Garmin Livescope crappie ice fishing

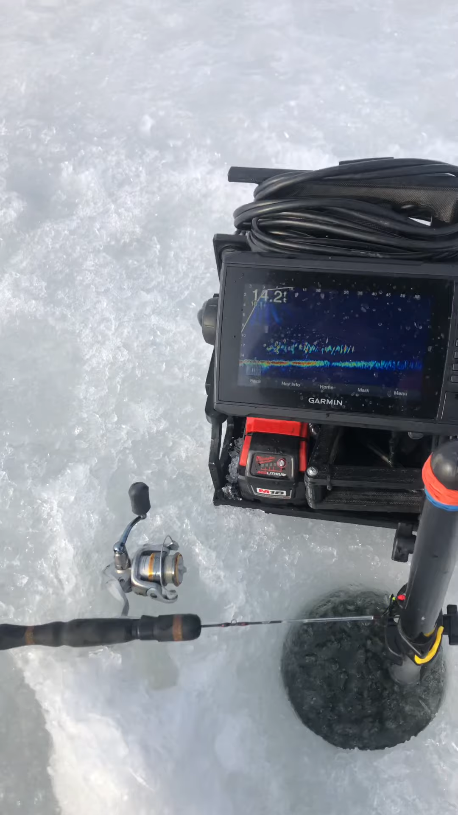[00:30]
look at that super load these are huge huge crappie
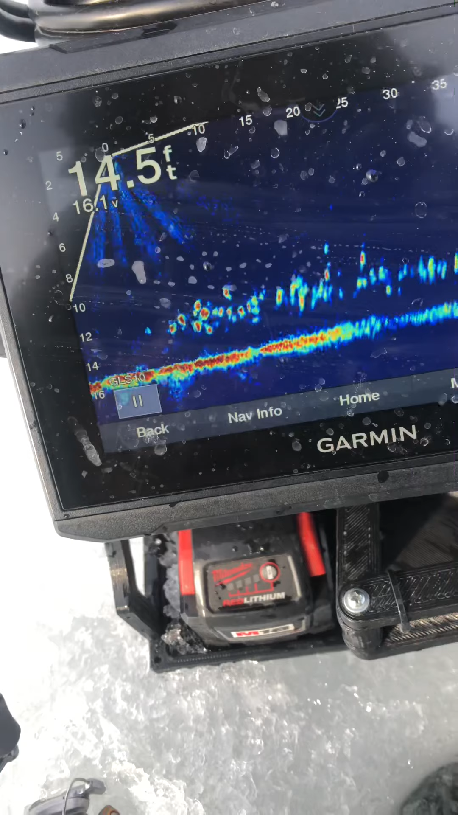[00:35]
On screen: depth 14.5 ft
not huge but 10 to 14 inches
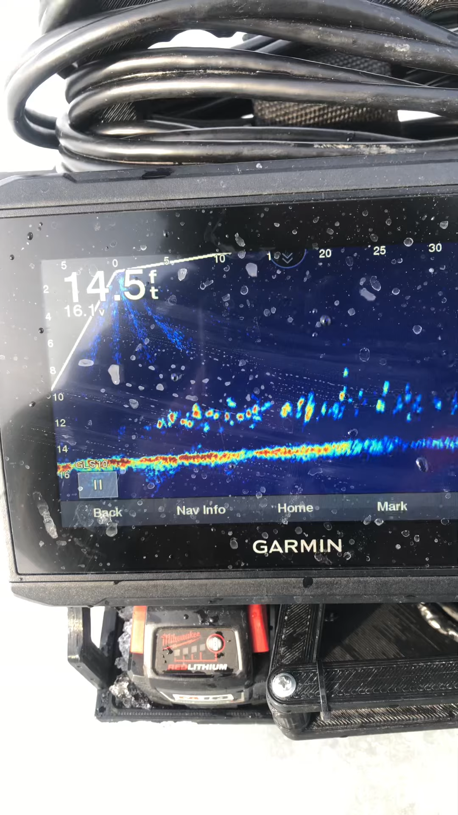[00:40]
On screen: depth 14.5 ft
but I mean look at this life scope
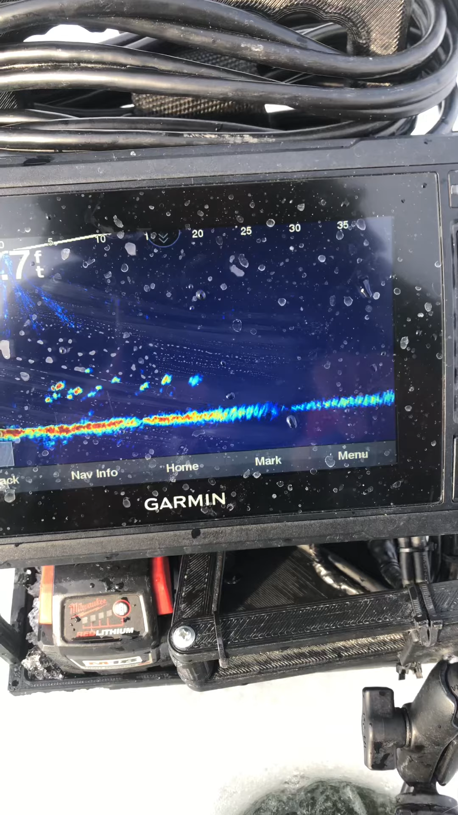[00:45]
look at that we're talking about from 0 feet to about
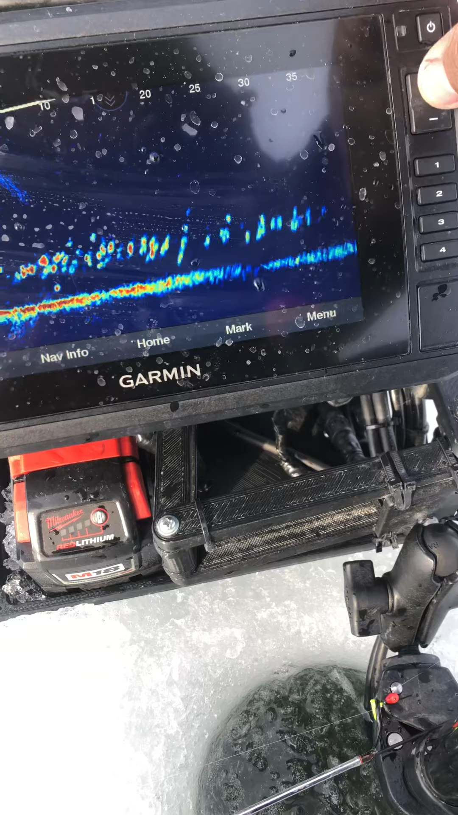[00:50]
let's see how almost 40 feet
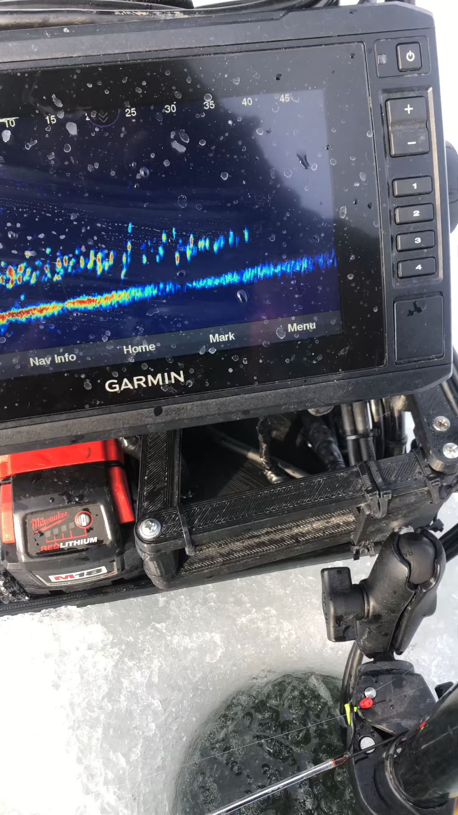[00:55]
full of fish I go a little bit to the right there's still fish so you're talking to the right maybe
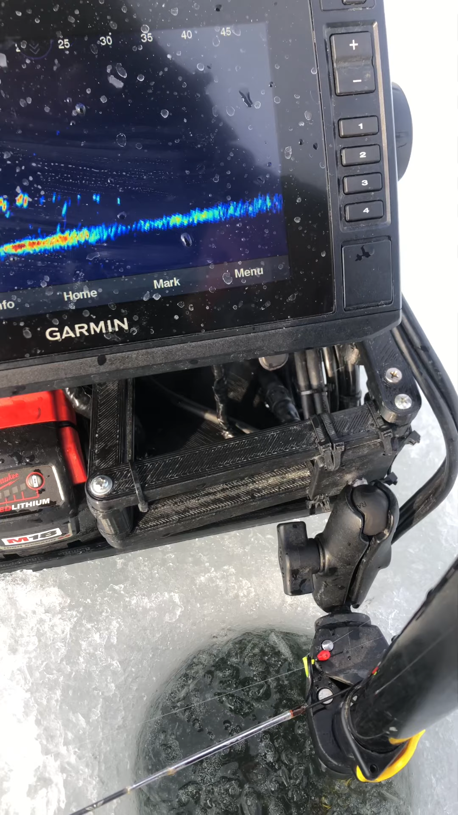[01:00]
70-80 fish and then as I go left slightly turning left you're talking about hundreds of fish and I have to go
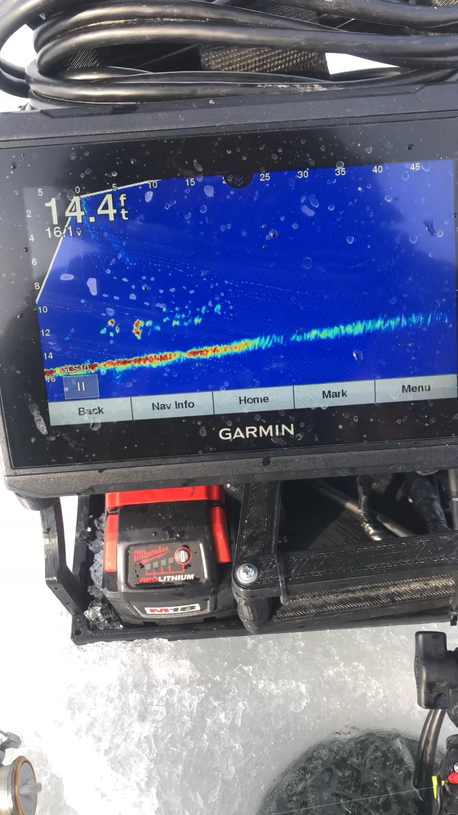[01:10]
On screen: depth 14.4 ft
I mean that was right and then I go left there's still a lot of fish so
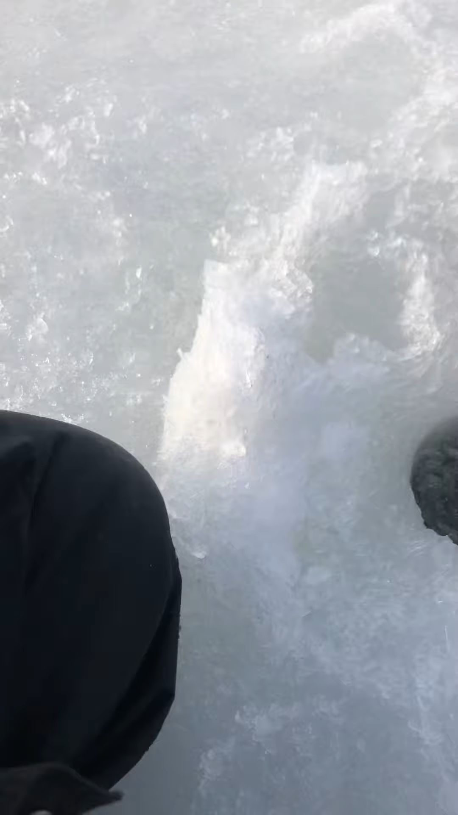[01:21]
basically a lot of damn fish I can't I can't see I can't see what the life scope do talk about life scope do
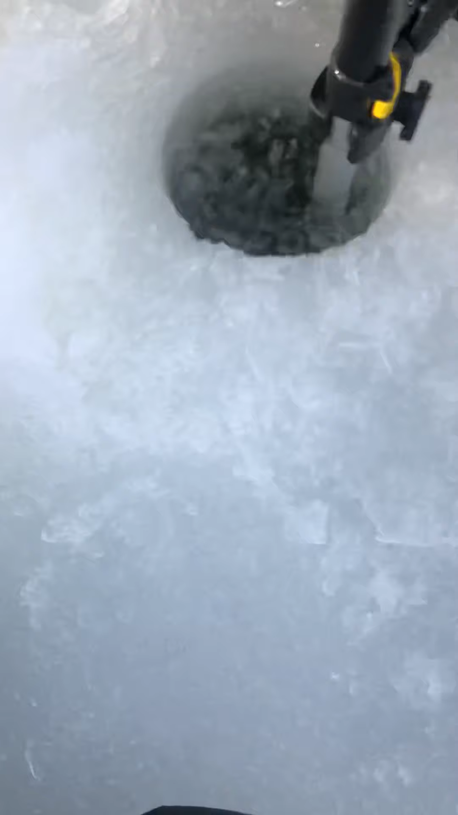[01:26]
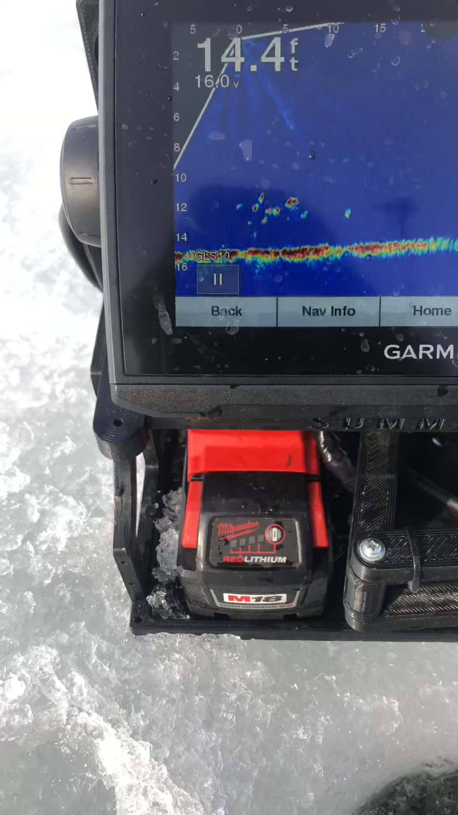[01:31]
On screen: depth 14.4 ft
talk of the town line scope let's see
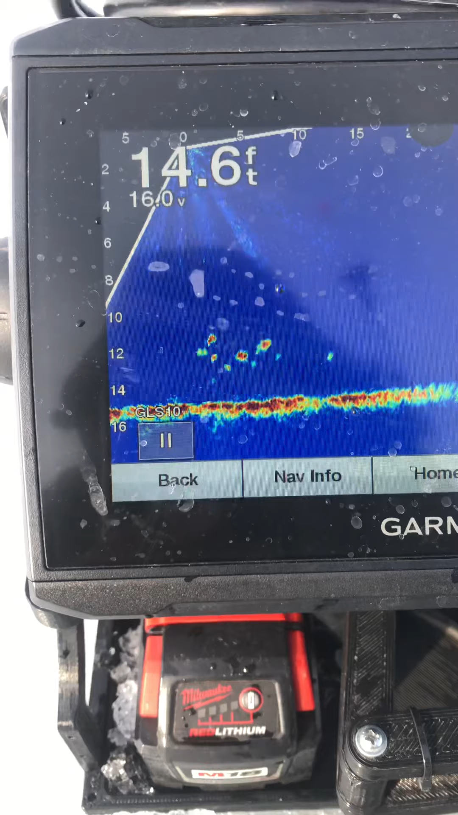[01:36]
On screen: depth 14.6 ft
let's see if they bite oh there we go
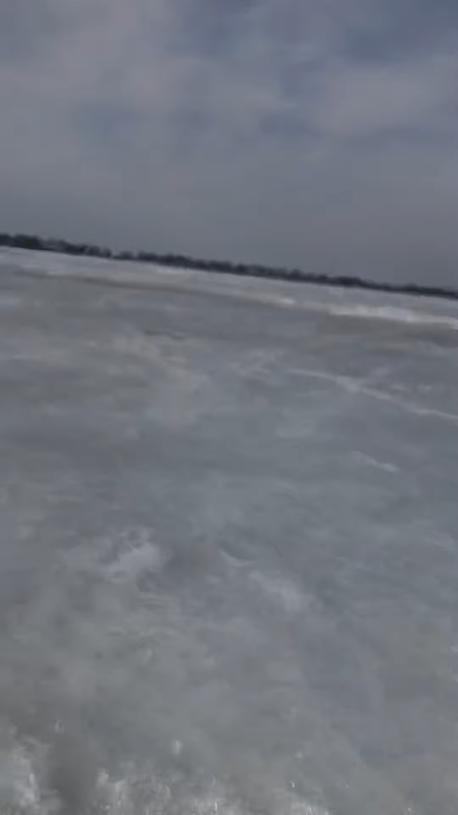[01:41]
right there that's what it's all about man look at that
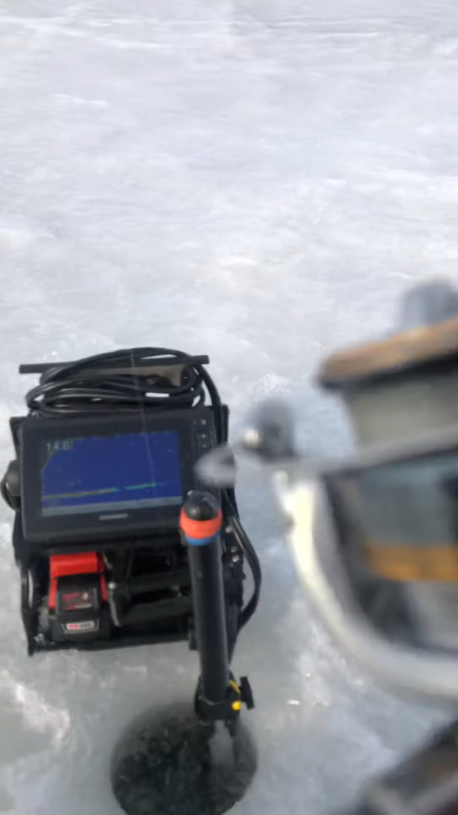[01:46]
hot it with the life scope